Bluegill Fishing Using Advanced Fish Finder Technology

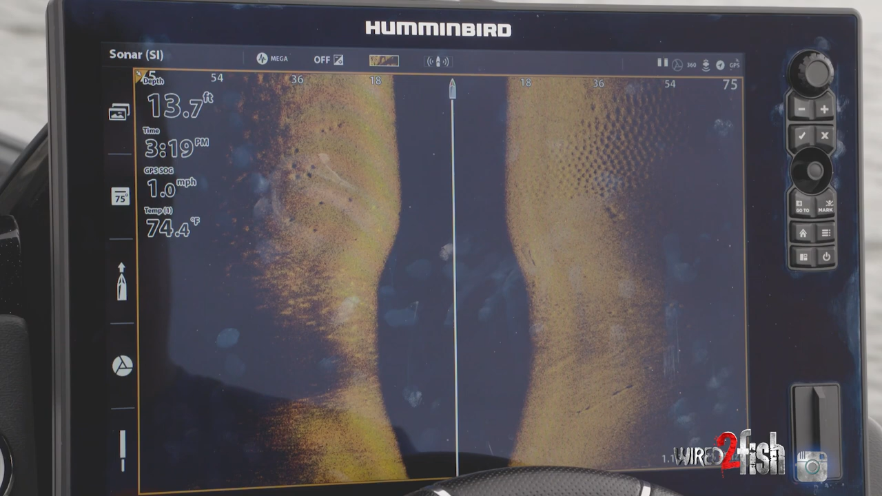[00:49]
On screen: depth 13.7 ft, water 74.4°F, speed 1.0 mph
beds those sweet honeycombs whether you're a bluegill guy a bass guy you know those
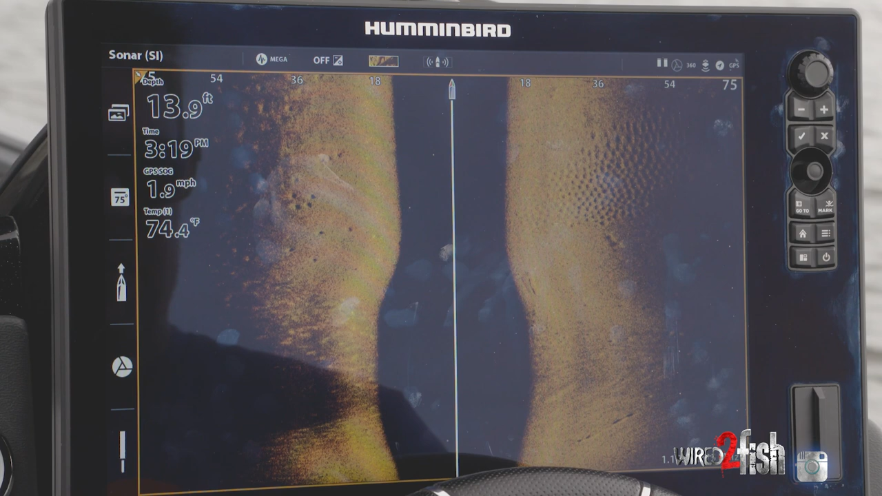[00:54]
On screen: depth 13.9 ft, water 74.4°F, speed 1.9 mph
honeycombs when you see that that means fish especially when the bluegill start doing this deep spawning stuff and that right there is beautiful that is exactly what we're looking for and you can even see that they are in the beds right now with the side imaging super cool stuff.
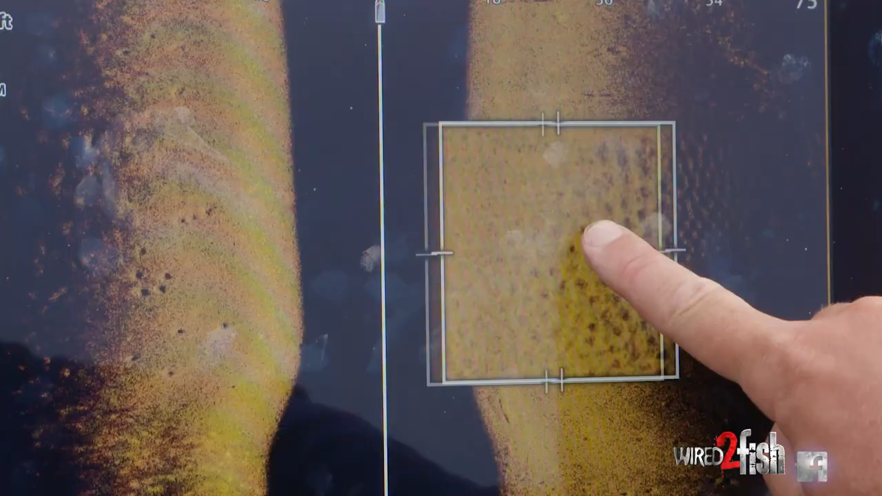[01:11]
You can zoom in right there and you can take a look at that and you can see the little dots of the bluegills in them.
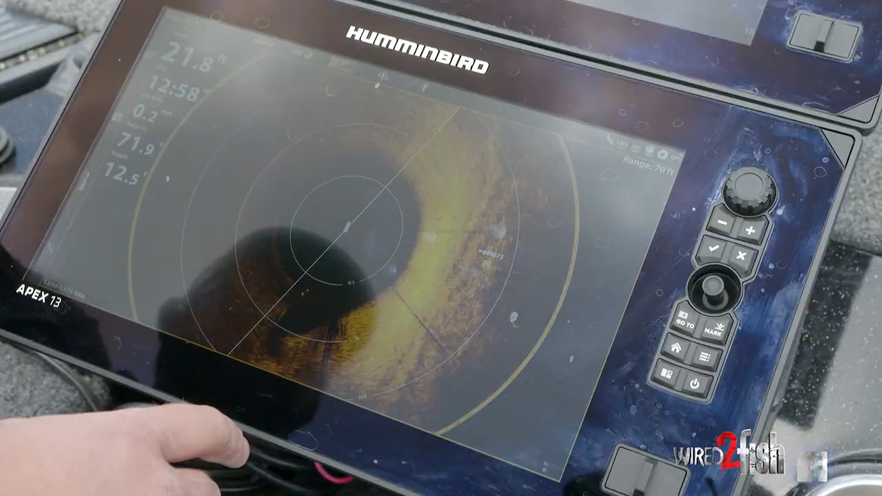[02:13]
and you can see those little honeycombs I can see the fish so I'm gonna press and hold
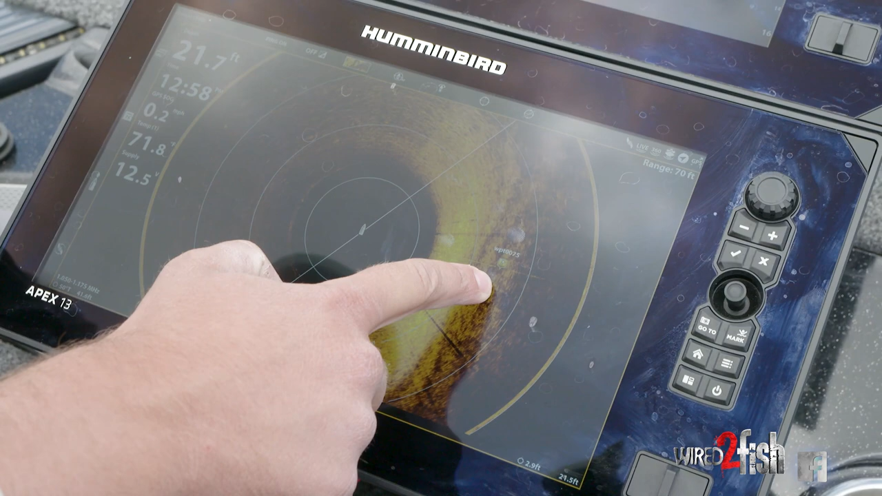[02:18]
On screen: depth 21.7 ft
right where I want to turn target lock on and now what that's gonna do
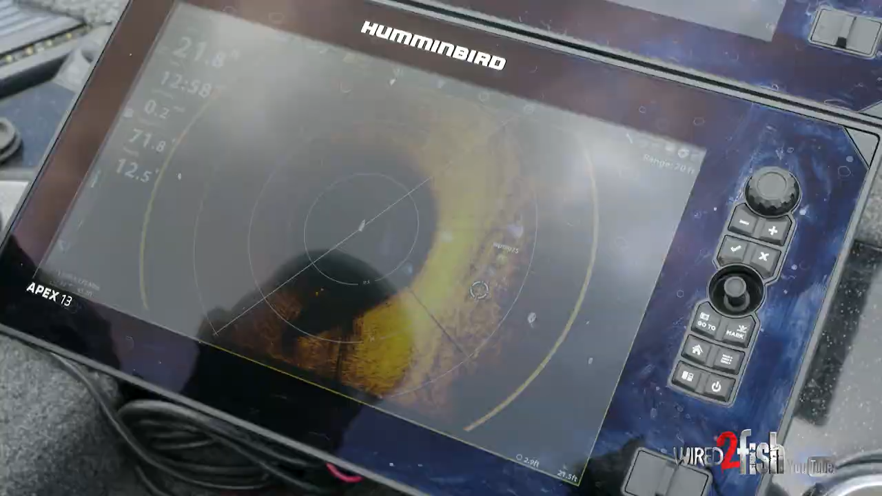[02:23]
is allow me to be spot locked as you can see the wind is kind of coming in on us here but these fish are off to the side and with this target lock it's
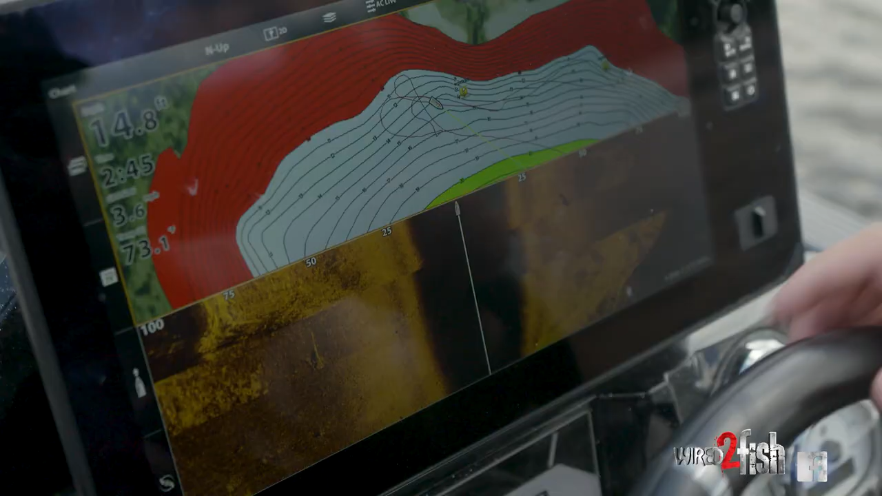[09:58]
at and that right there is a perfect example so we're gonna drop a pit on that one see we can catch a few more I got the boat going in a nice straight line here that's one thing that's really
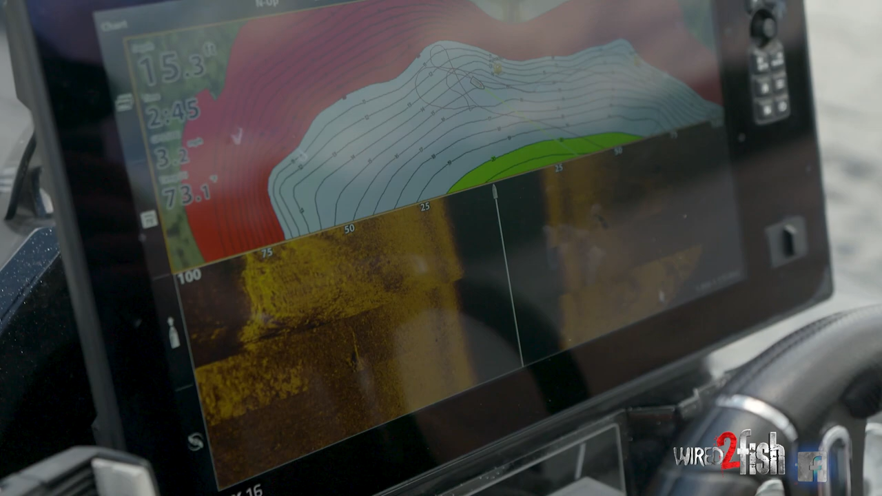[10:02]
On screen: depth 15.3 ft
important with side imaging to keep the boat in a straight line as possible just that way you don't get a blurred
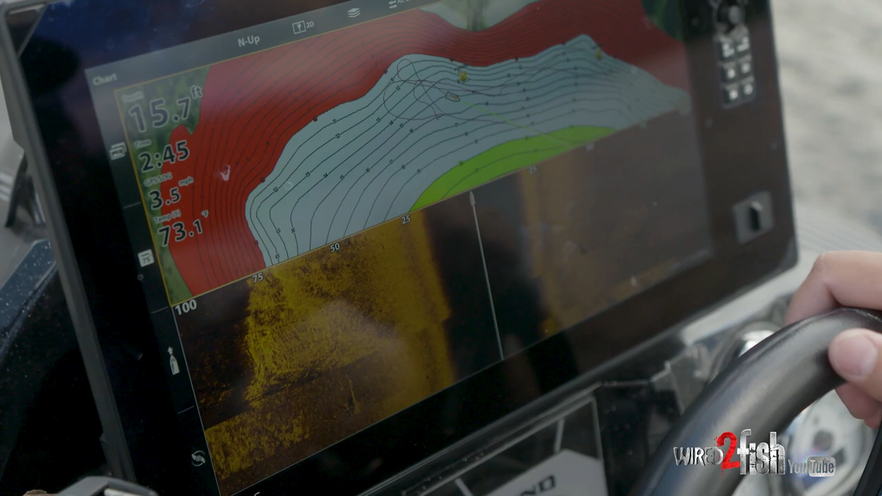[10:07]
On screen: depth 15.7 ft, speed 3.5 mph
image you can kind of see where I was turning right there you want to avoid that just
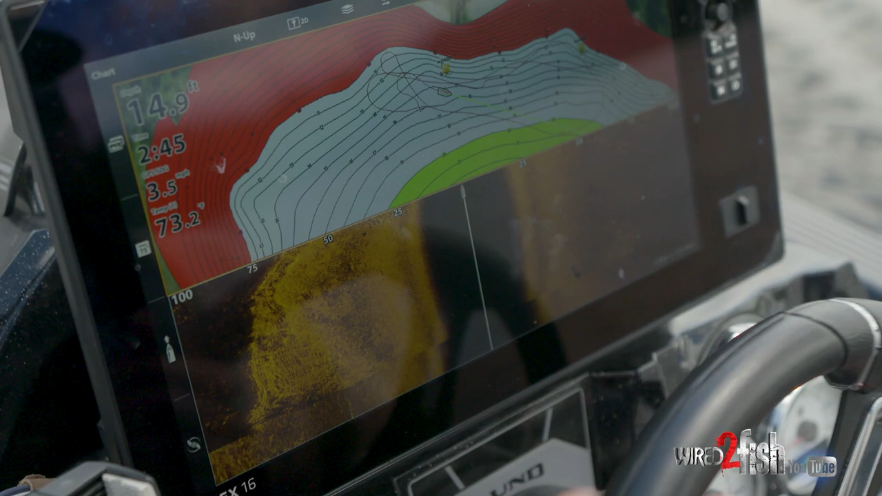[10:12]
On screen: depth 14.9 ft
that way you can get that crisp clean image just like that you can see those
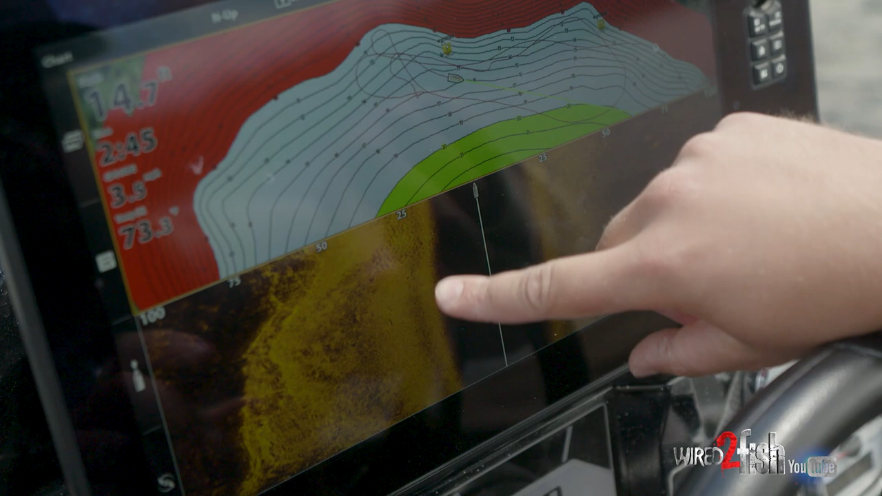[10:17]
beds are set up just perfect like I was talking about that nice transition line where it goes
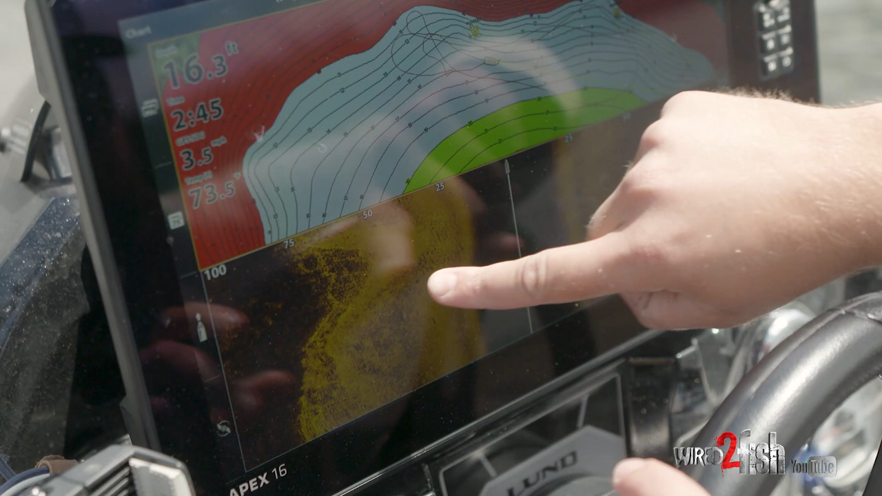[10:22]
On screen: depth 16.3 ft
into a little bit softer bottom that's super hard bottom there this is still a good
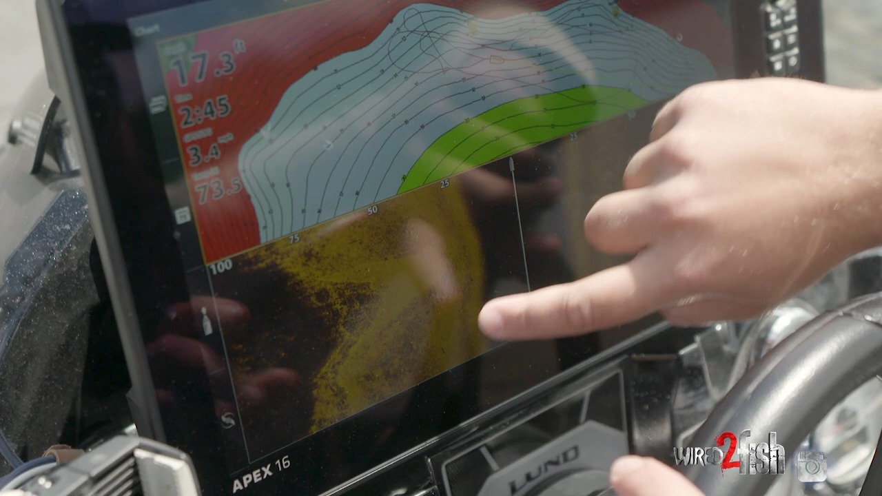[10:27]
firm bottom as you can tell from that good solid read I'm gonna put a pin on that well I got the
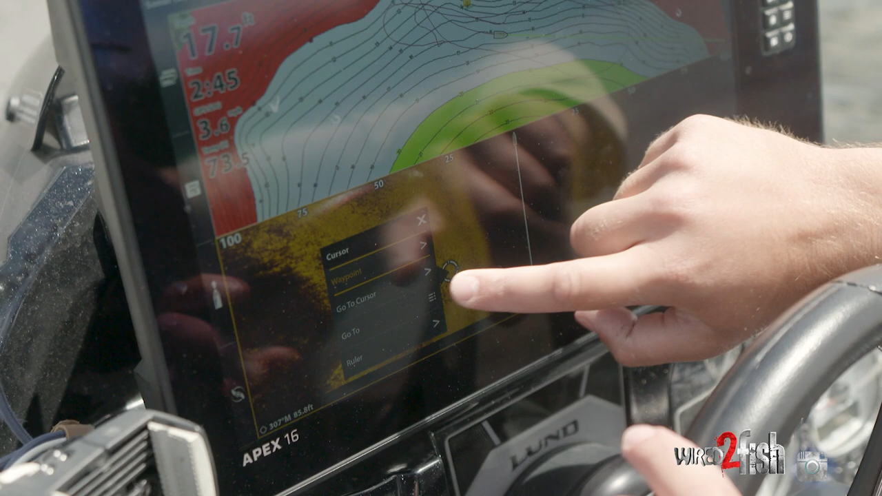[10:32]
chance right there quick wave point and yeah just look at those bluegill
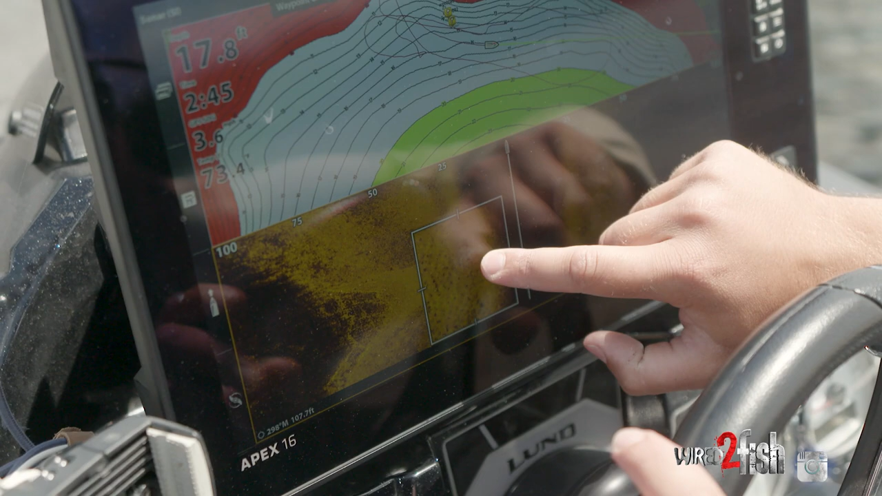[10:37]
beds I mean you can even see them they're in the beds you can count the dots one by one there and
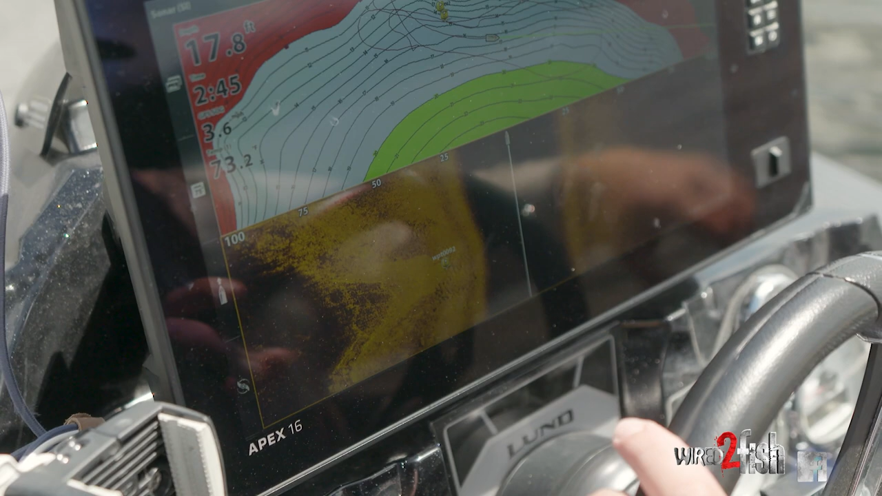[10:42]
that is textbook deep bluegill bed stuff right there so we're gonna spin around on those catch a couple